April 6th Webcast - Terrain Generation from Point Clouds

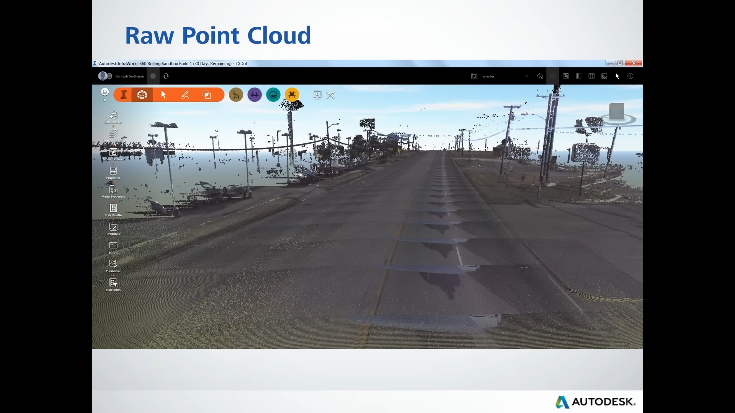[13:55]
And you also see it's RGB values. You see the paint stripe and the yellow stripe in the middle and so on and so forth. And this one is, I think, different about like, you know, not that big a size like a 4 or 5 GB data set in this case. So that's going to be the input. Whether you cut it or whether you get it from someone, when you start using it,
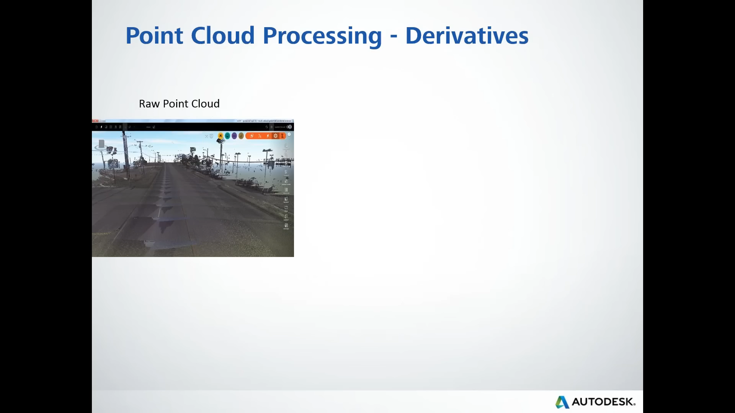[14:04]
that's probably the first view you'll be starting seeing from the point cloud data. So the derivative is what we call the first derivative is the ground. It is quite surprising when it comes to high resolution data, extraction of the ground, extraction of the terrain, somehow disappeared. Before, when you have like a 10 years back, people talk about the airborne or a little bit of a low resolution or medium resolution data. Extracting the ground and the contours were one of the important aspects of the point cloud.
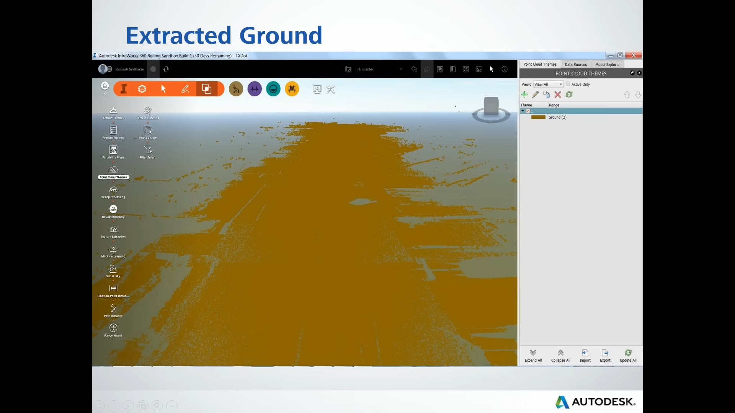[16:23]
Remove all the non-ground points, below ground or above ground, and provide the users with what it is. And, of course, here you see a lot of extremities on both ends, which we can be clipping of the nature of the mobile LiDAR data, but the point remains the same that getting the ground or the terrain that, in this case, the road area, is one of the vital tasks.
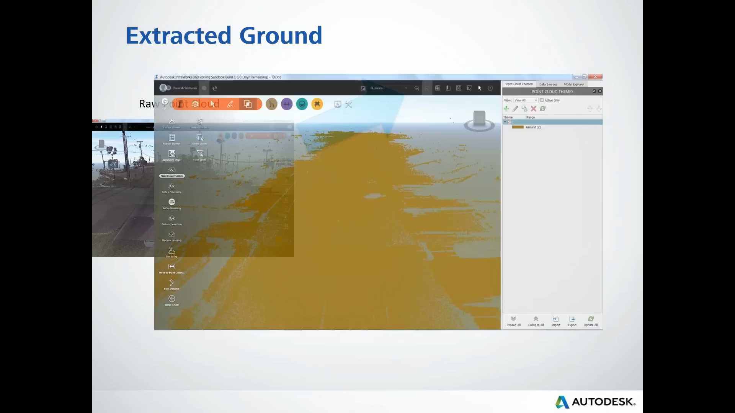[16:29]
So how to do that simply? So that's the first derivative. The second one is everything that's sticking out. In this case, you can actually see some of the signs, very prominent here. There's a street light here, and there are power line wires going through, even the McDonald's sign for that matter. So these are all, the terminology varies, say Google points or X-TOPO or the point features or the CT assets, but they all, in one way or the other, mean exactly the same thing. These are all the features on my roadside, in this case.
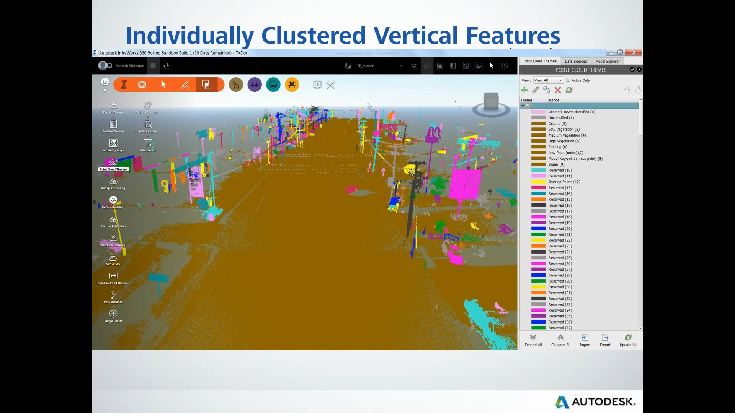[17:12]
How can I extract them and represent them with a single point, basically? So that's one of the main tasks. But here, I'm talking about the classification on how to extract these features from the LiDAR data.
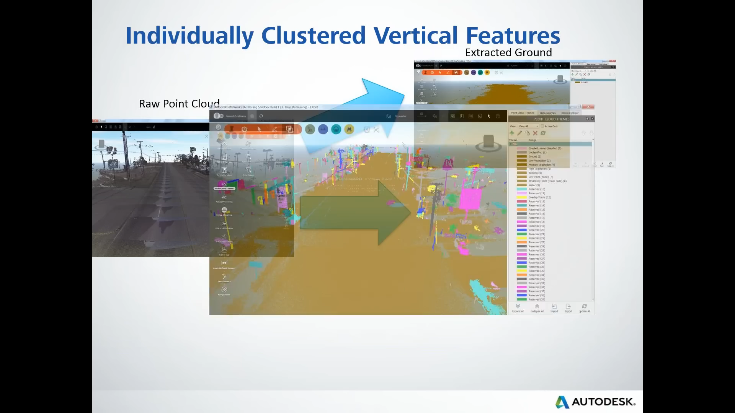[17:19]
That's the second derivative. And the third one is pretty straightforward, because this all remains. Once I'm on the road, how to represent, how to get those linear features, like a paint stripe on HFM,
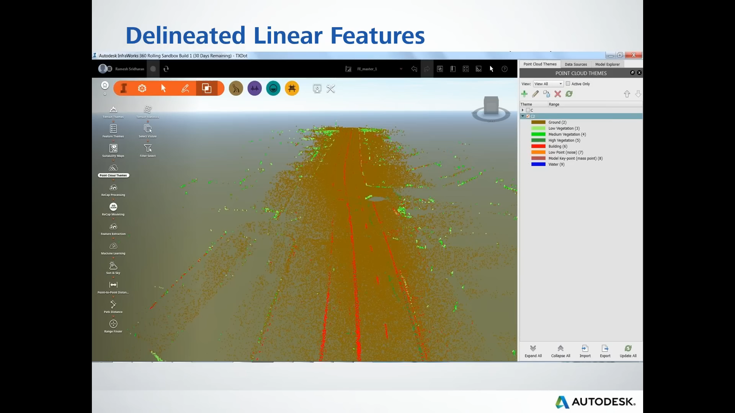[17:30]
on top and bottom of the curves, or curve and gutters in other ways, how to get them from the point cloud data. So, what I'm trying to convey here is, when any point cloud data, in this case, I'm talking on infrastructure road perspective, but irrespective of the application, maybe I'm using that word loosely here, but to get the point across, irrespective of the application, these three derivatives will act as a real base, which will let users to do something with the point cloud data very easily, very thoroughly, as they want.
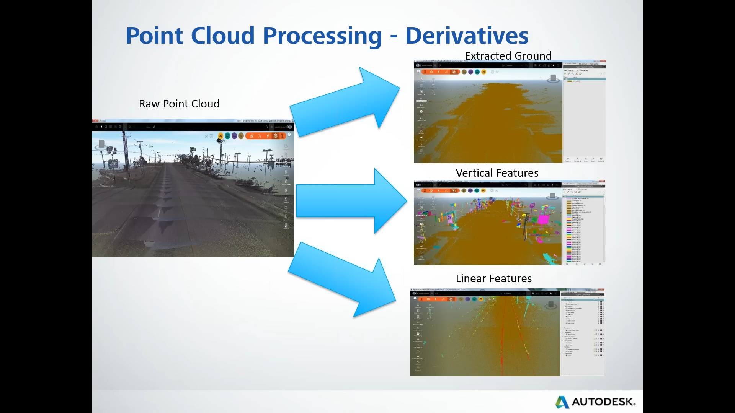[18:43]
But the question remains, I'm showing the classified point cloud data. How can I use it for modeling purposes in InfraWorks? And how can I possibly use this for my terrain or design purposes in a civil treaty or other software? So, what you will get out of it is a terrain as a model.
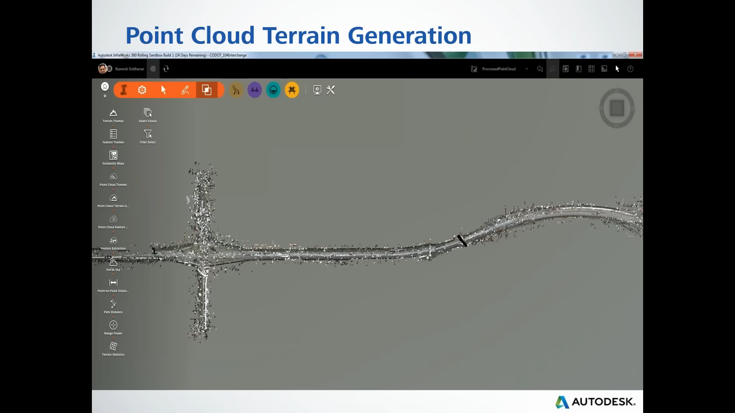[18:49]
In this case, this is also mobile LIDAR data about, not that big, like 100, 150 miles of data. Once you have that in the product, when you create the terrain, you will see in this case software created terrain as a geotiff in InfraWorks.
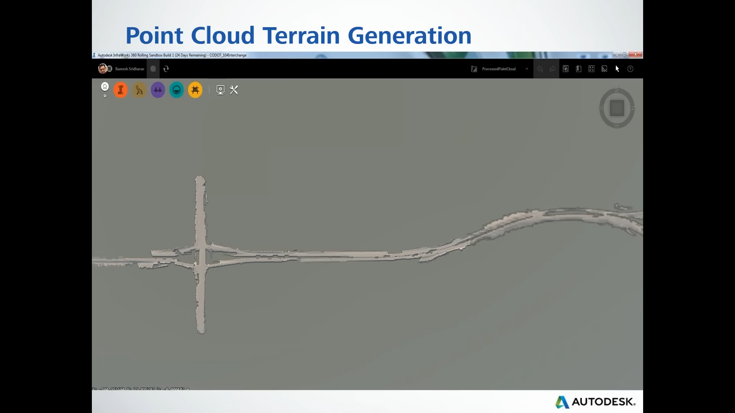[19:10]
But it also has classified point cloud data in point cloud format. As I mentioned before, in the beginning of the presentation, the tools we added, in this case the terrain generation, is applicable for different types of LIDARs, not just one mobile or a static or one particular sensor even.
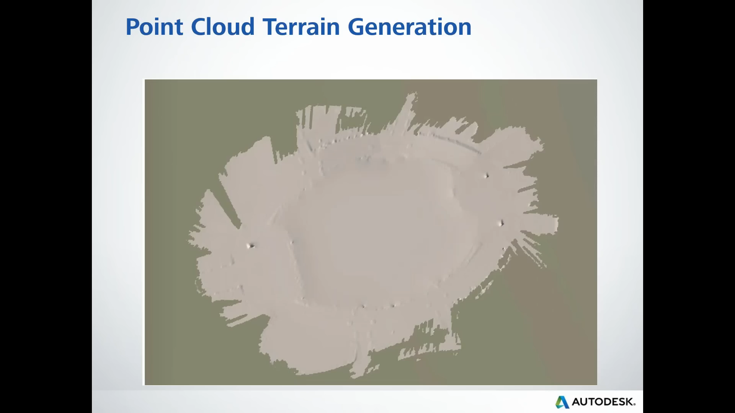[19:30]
It's created as generic as possible. So, you can see here, I'm showing the results from various different data sets and the final terrain extracted from it.